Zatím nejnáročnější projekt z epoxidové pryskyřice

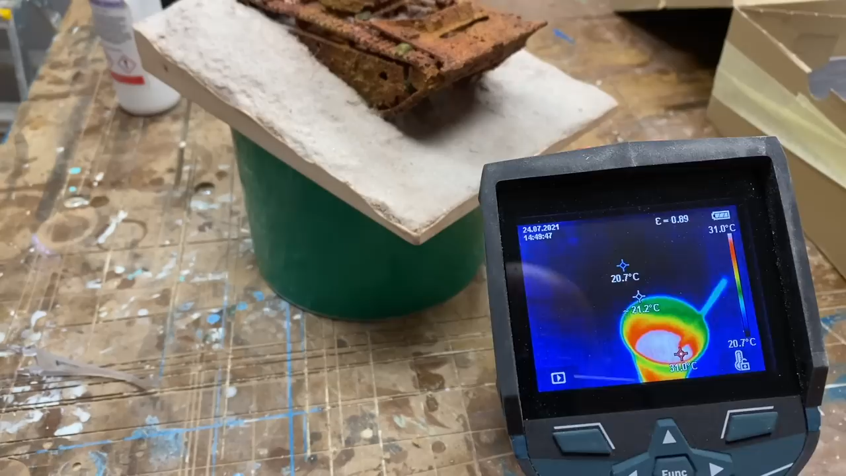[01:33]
On screen: max 31.0°C, min 20.7°C, scale top 31.0°C, scale bottom 20.7°C
To, proč teďka mám termokameru, vy, co mi se dovolíte, tak víte,
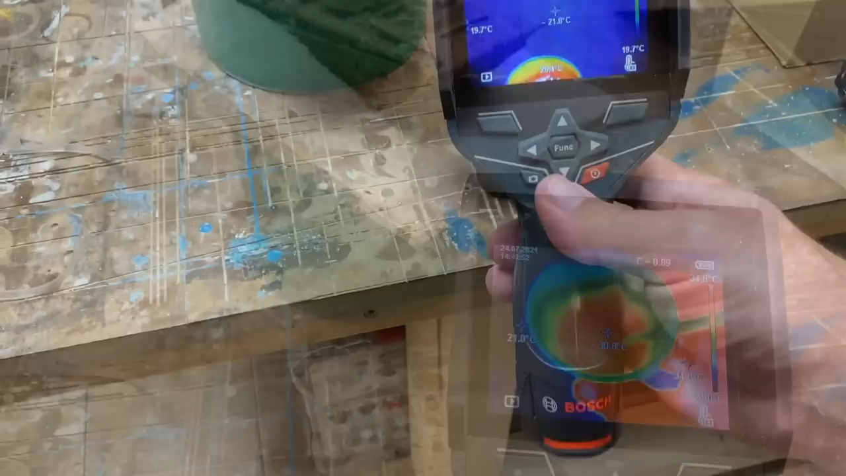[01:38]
že termokamerou si vlastně kontrolu teplotu epoxidu, protože jak se jedná o penetraci a nechám si ji vlastně v tom kenímku,